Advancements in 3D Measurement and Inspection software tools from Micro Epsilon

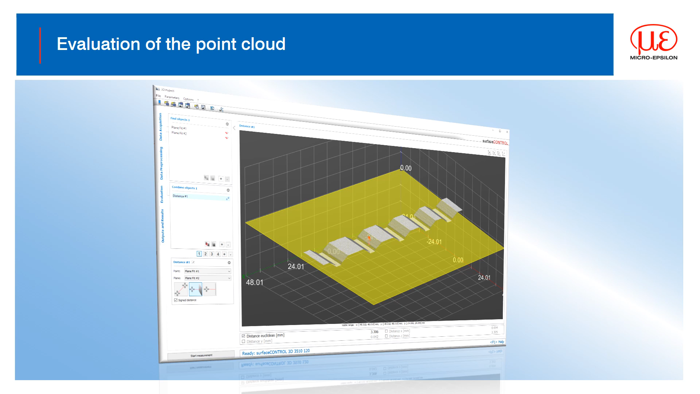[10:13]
Now that you've corrected the position or selected the points you want to evaluate, we can then start to build up the inspection points and get on with the main measurement tasks. The evaluation tools are the third step in the process.
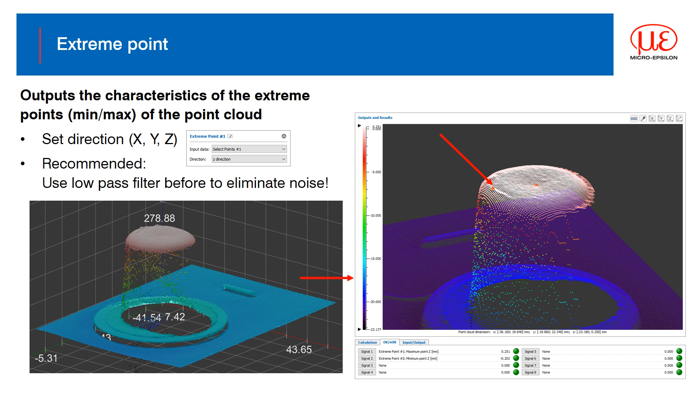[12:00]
Values that can then be used or combined for further measurement tasks.
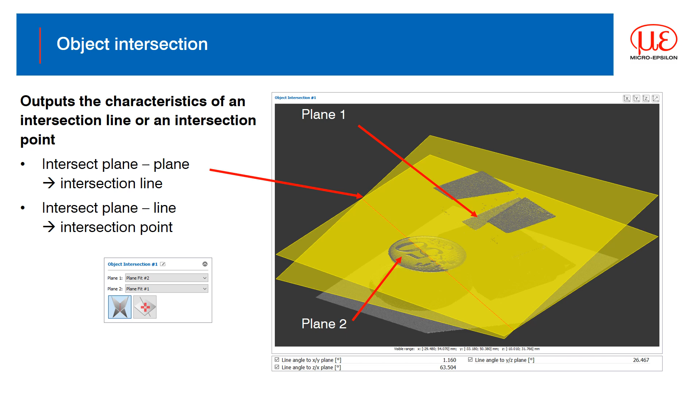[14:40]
And it is possible to measure a perpendicular distance from the plane or the line.
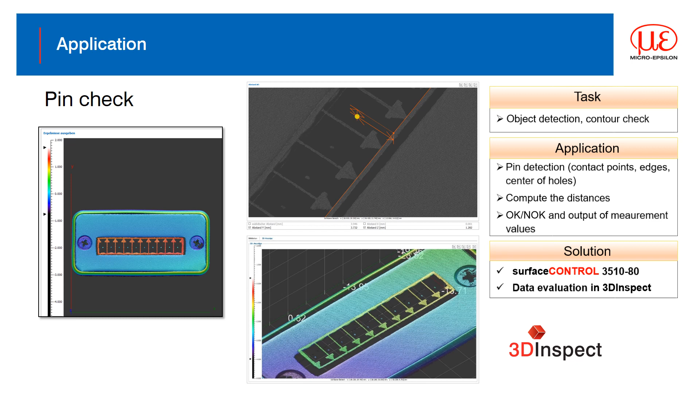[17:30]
In this example, we're determining the pin position is central to the terminal to ensure there are no bent or missing pins. This is often a task performed with line sensors, but with 3D you can now inspect the pin position in all three dimensions relating to the casing.